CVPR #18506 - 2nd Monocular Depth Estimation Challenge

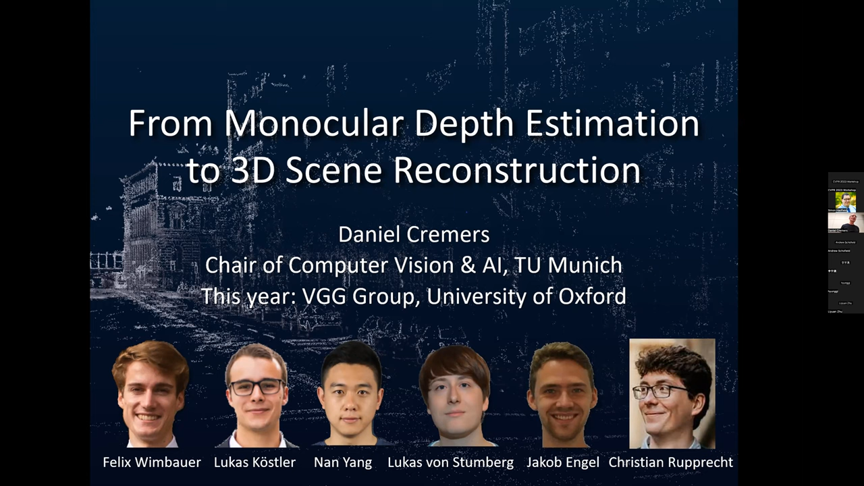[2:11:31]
but going from monocular depth estimation to full-blown 3D scene reconstruction. So let's go into details. There's four parts here.
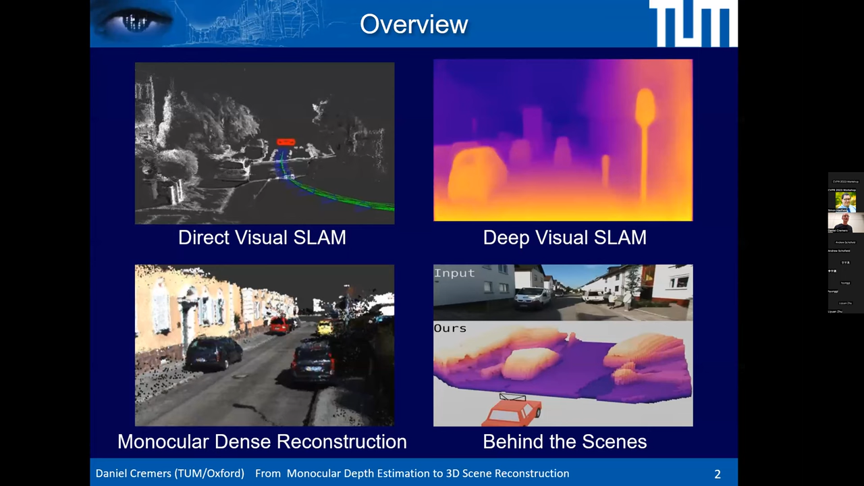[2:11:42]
I'll first start with more classical approaches to structure and motion, or SLAM, visual SLAM, and in particular, direct visual SLAM. Then I'll come into how we got into monocular depth estimation, and that is through SLAM. Our aim was not to do depth estimation really, but to improve SLAM algorithms. And the question was, how can we leverage the power of deep networks to do that? And this is how we stumbled into this field of monocular depth estimation.
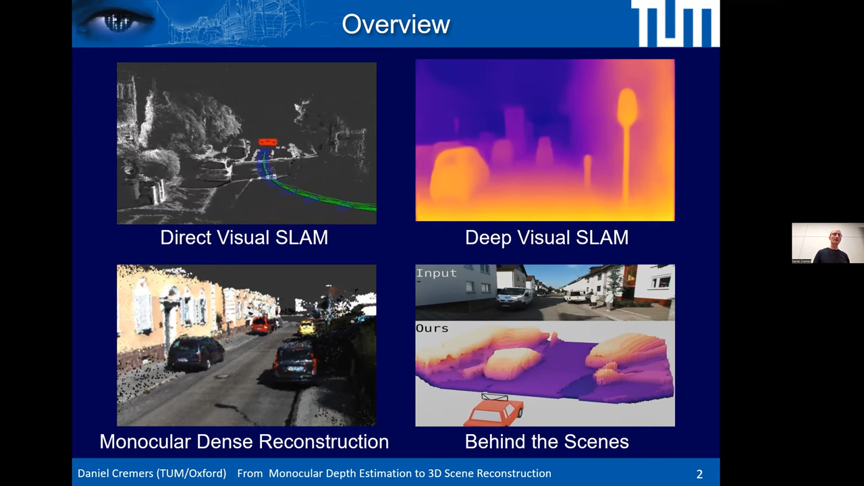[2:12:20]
And then we went further and looked into monocular dense reconstruction, and in particular into getting kind of full-blown 3D reconstruction from monocular, say, self-driving videos. But let's go really back in time to the origins of computer vision.
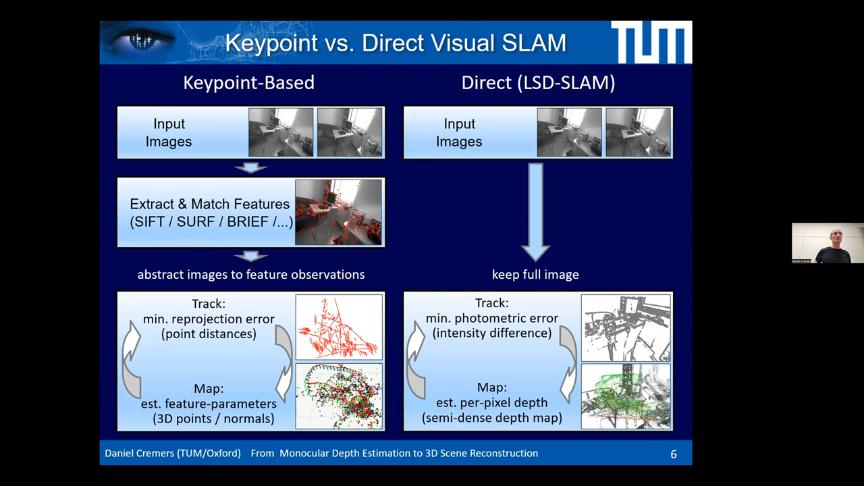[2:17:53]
which do not do this intermediate abstraction step. So they don't start with extracting points. They don't start by putting points in correspondence, but they try to go directly from the brightness images of your sensor to a reasoning about 3D structure and camera motion. And there are many reasons why you would do that. First of all, you know, from an engineering perspective, any mistake you make in point correspondence estimation will propagate into your results and deteriorate performance on a level that you can typically no longer recover from.
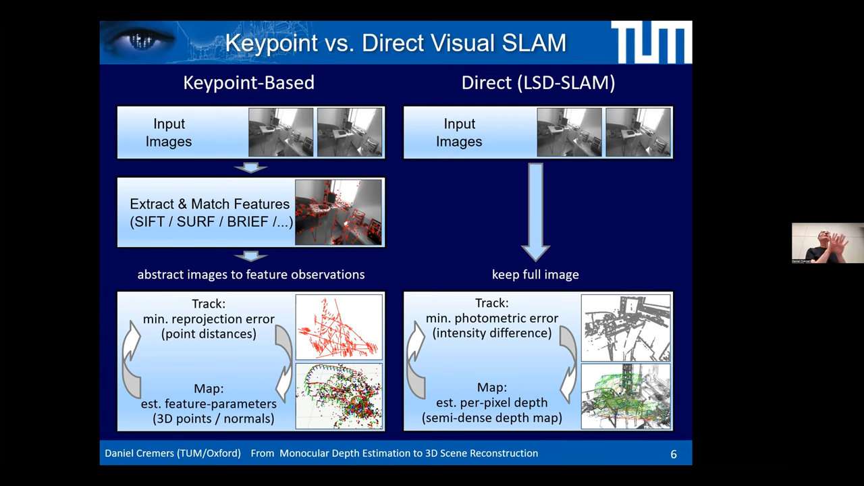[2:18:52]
So you're saying find a camera motion and a 3D structure such that if I project these colors into the world and back out into the other camera, the colors should coincide. And this color consistency drives all the estimations of 3D structure and camera. And one of the first approaches that we
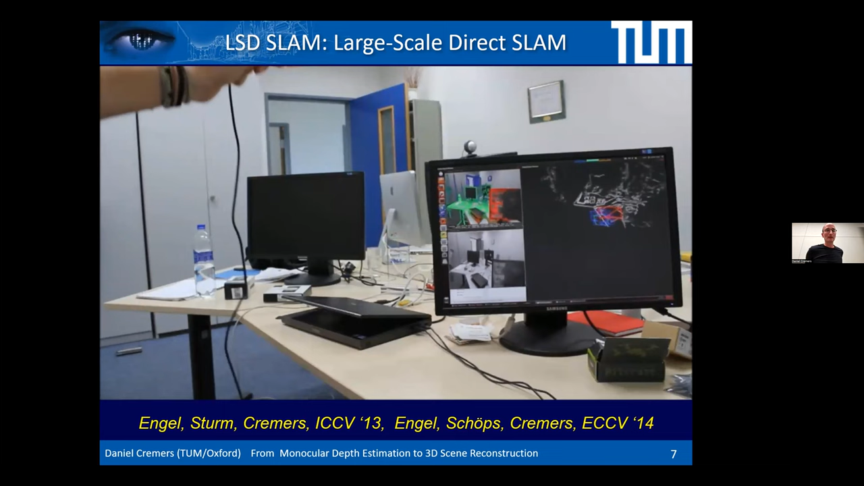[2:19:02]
published in this field was a technique called LSD SLAM for large scale direct monocular SLAM.
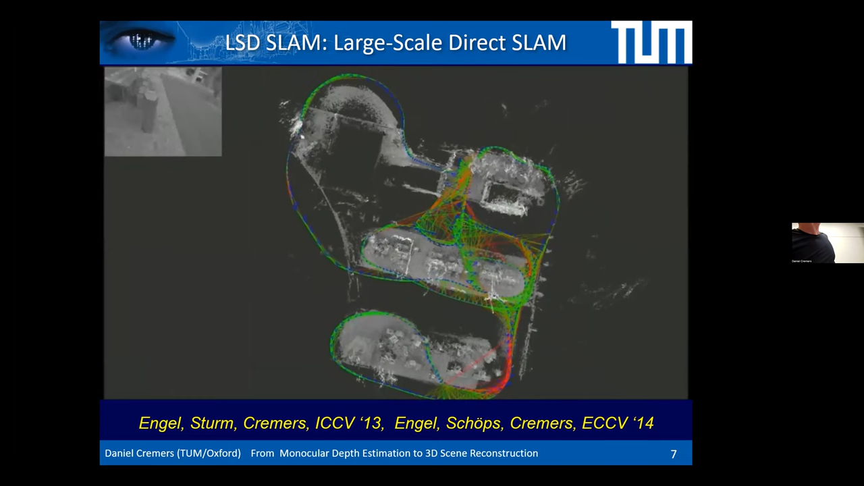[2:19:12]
A pity that the top is cut off, so you don't see the title, but believe me, it's called LSD SLAM.
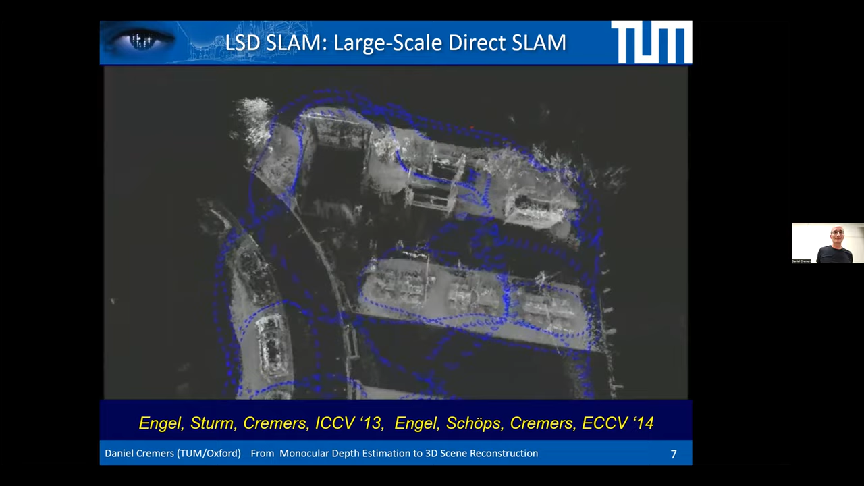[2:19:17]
And here you see it in action. It's a system that can capture the real world in real time.
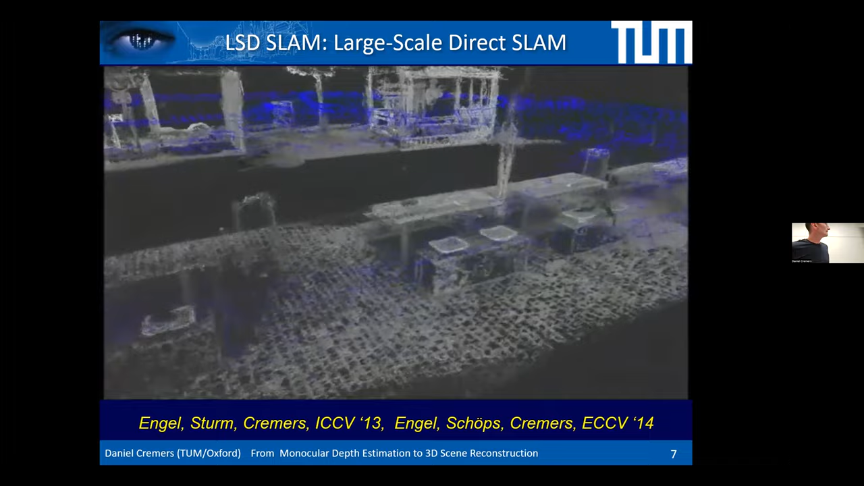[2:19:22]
At a fairly large scale, that's why we called it large scale.
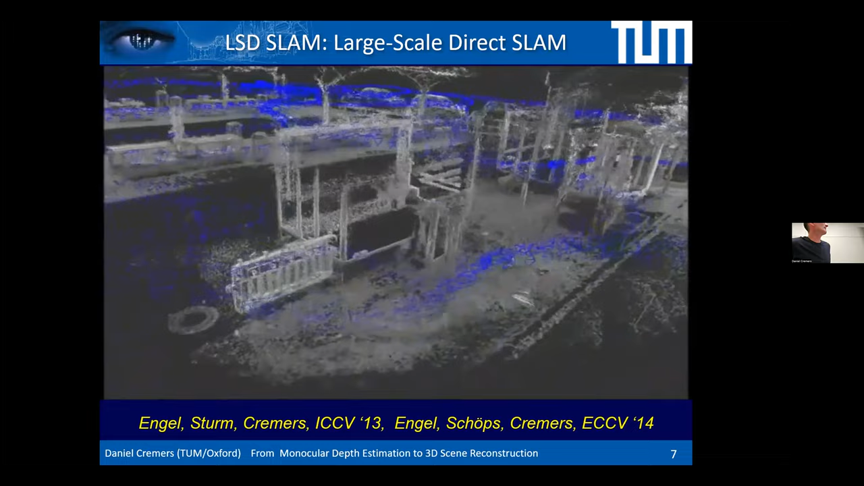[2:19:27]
It was at the time, to my knowledge, the first real-time capable system that could really map environments at a large scale from just one moving camera.
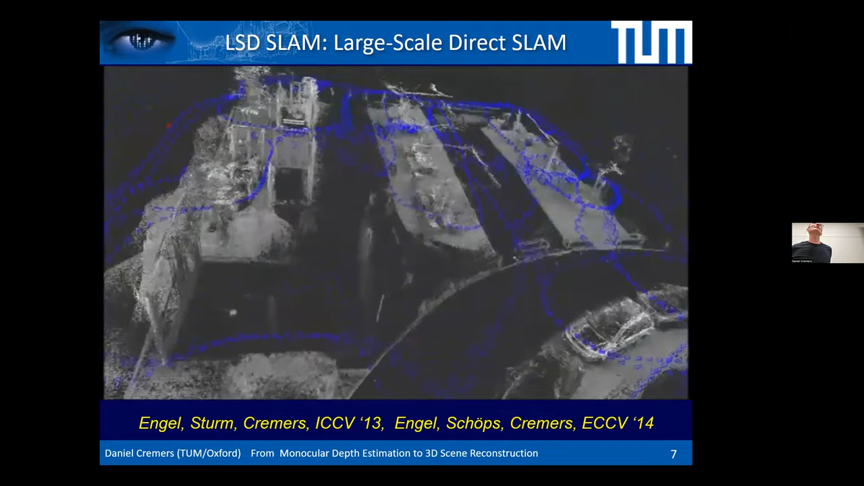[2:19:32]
We went further, and so
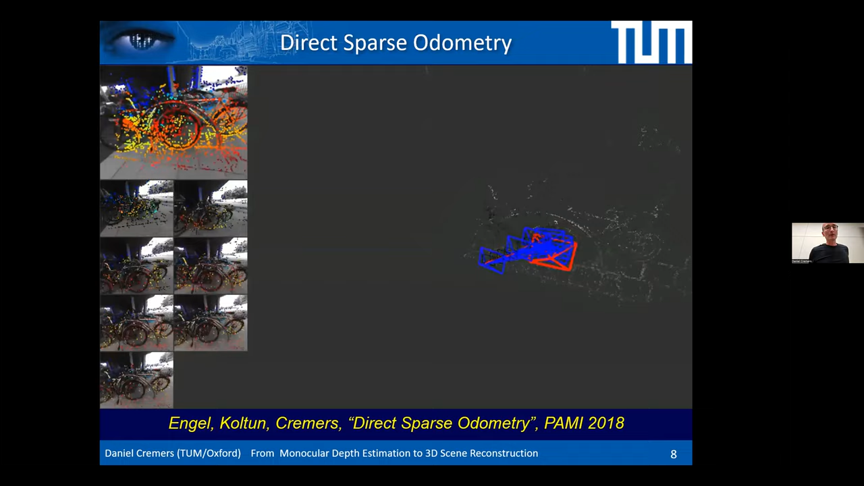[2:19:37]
and you have to understand the issue with LSD SLAM is that we
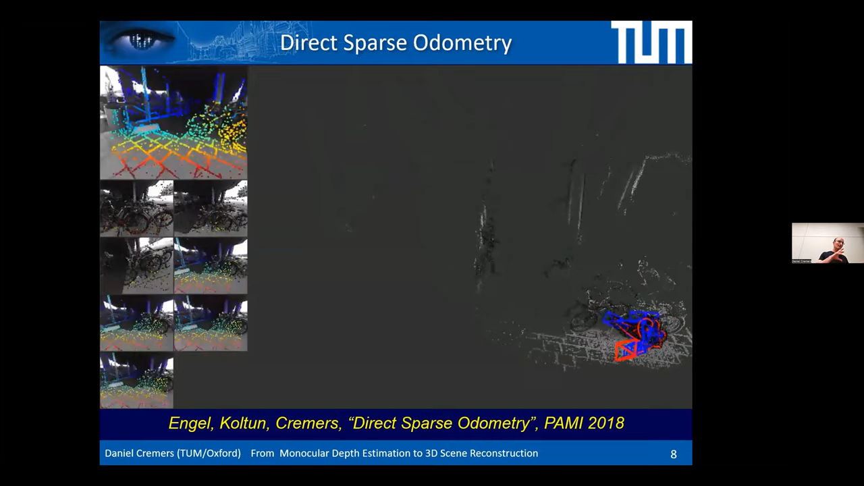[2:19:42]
basically did an alternation of camera motion estimation and 3D structure.
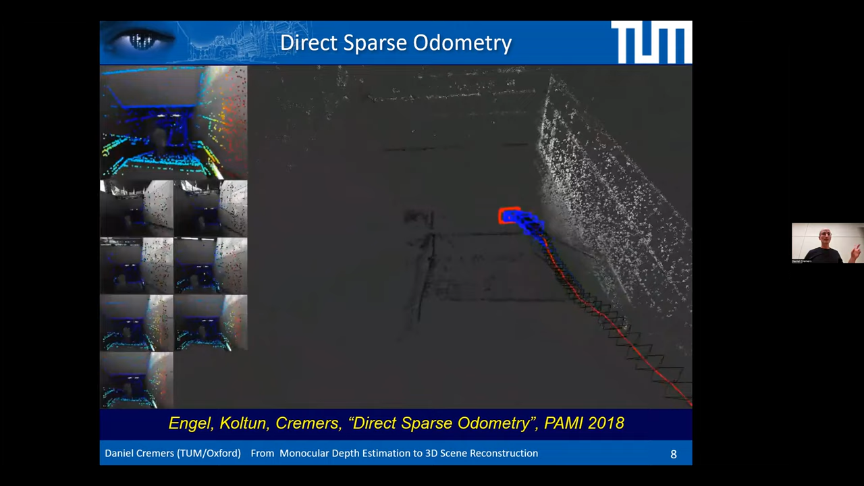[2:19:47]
This is then the follow-up work called direct sparse odometry,
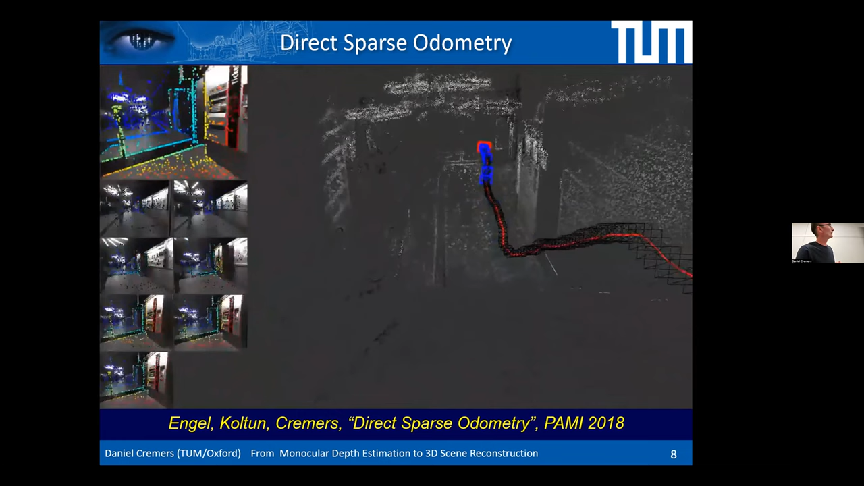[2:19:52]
where we actually jointly estimate camera motion and 3D structure.
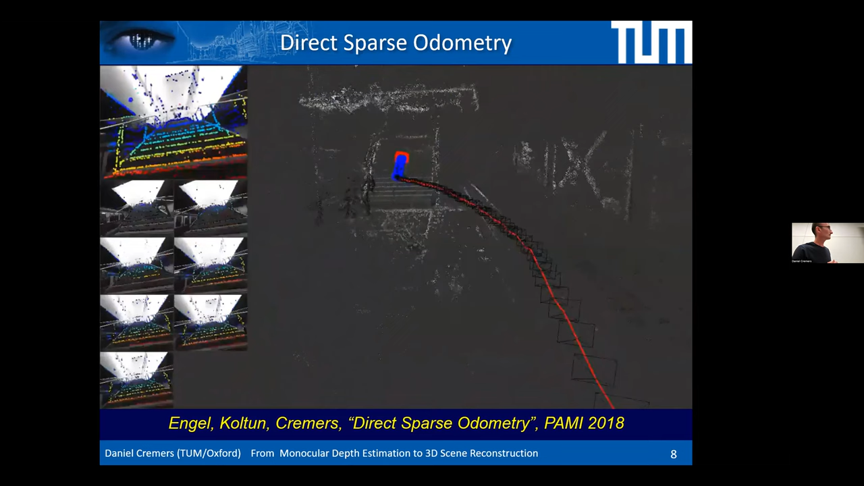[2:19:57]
Much like Krupa suggested, to estimate that this is a chicken-egg problem,
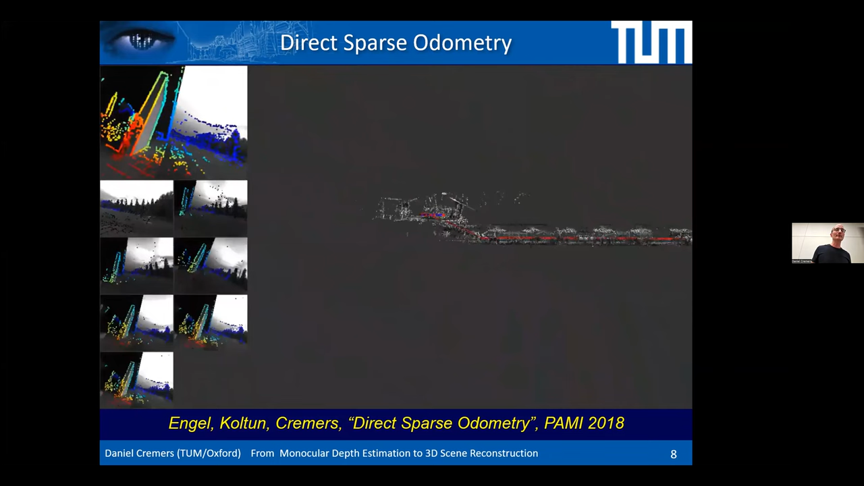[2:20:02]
here we do it jointly, typically over a time window of K consecutive frames.
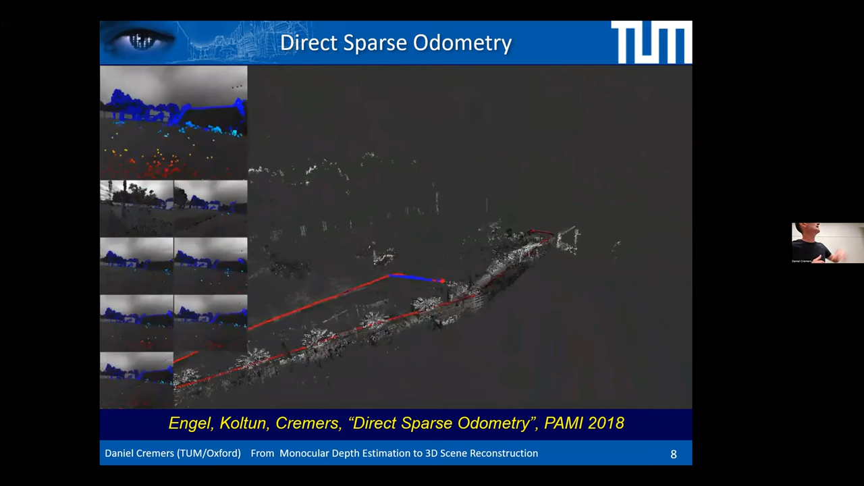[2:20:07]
This can be optimized in real time.